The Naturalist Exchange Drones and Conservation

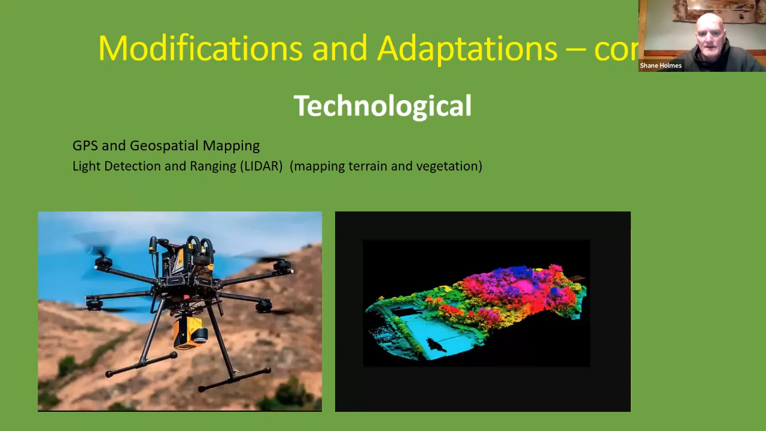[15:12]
One really good example is LIDAR, which is a light detection and ranging camera that's used for mapping terrain and terrain and vegetation. And what it does sends a laser light out ahead of itself, which bounces off objects and reports back the timing. And with that timing, they can build a 3D model of the area. We'll also find geophysical instruments on drones, things like magnetometers that measure the strength and direction of magnetic fields.